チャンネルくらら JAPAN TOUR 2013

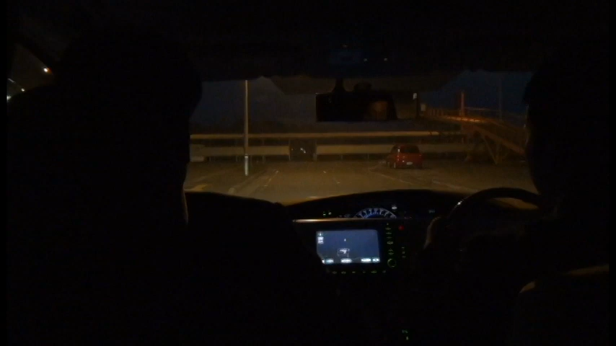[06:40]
今臼杵のフェリー乗り場に到着いたしました。ここである人物をピックアップします。
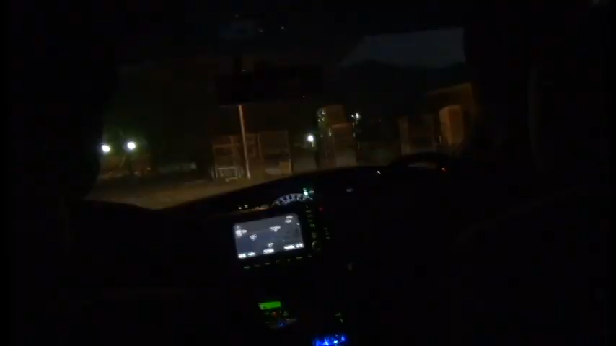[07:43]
この怪しげな港から今、はい、神谷工作員をですね 工作員になった 確保してですね、